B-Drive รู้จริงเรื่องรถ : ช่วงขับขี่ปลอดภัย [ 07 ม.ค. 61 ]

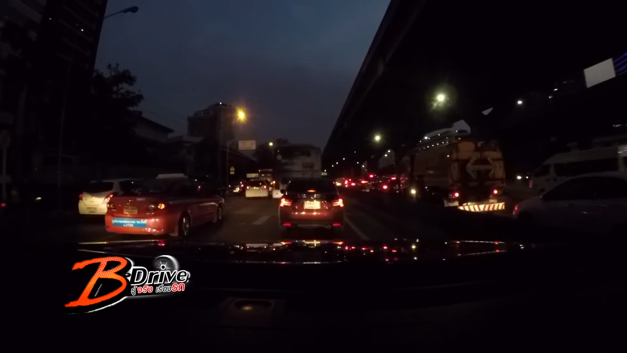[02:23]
การเพิ่ม ระยะ เว้นห่าง ระยะที่มากขึ้นก็จะทำให้ลิกเลี่ยงการเกิดอุบัติเหตุได้ดีดีมากยิ่งไปด้วยเดี๋ยวที่ผมบอกเห็นลายละเก็ดครบเห็นไปทั้งล้อของรถคันข้างหน้าเห็นเลยว่ายังที่แตะพื้นถนอนอยู่มียังไง